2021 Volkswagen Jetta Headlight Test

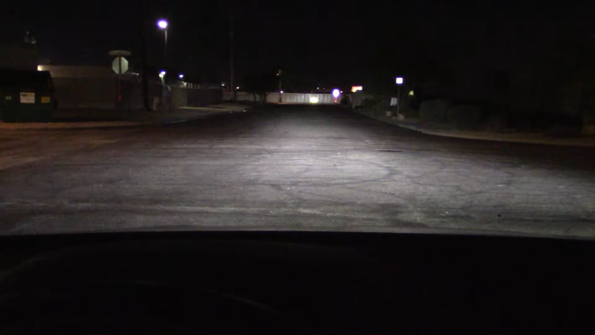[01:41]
And here on the streets again you see how superior the high beams are on this German car but on low beam. Oh. Cuts off in a slight dip.
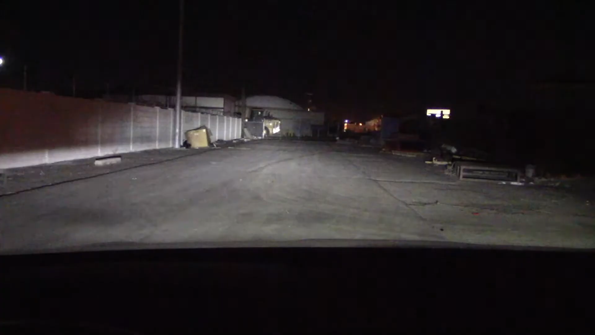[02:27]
And here we have the brights on the fence 80 yards away. Building is 130 yards away. No problem with the high beams here. Go to low beam. Just barely reaches out. Again adequate city driving but on the backcountry roads you'll need the brights for sure. Bottom line high beams. I give them an A plus but low beams just barely adequate. What the heck do we have here?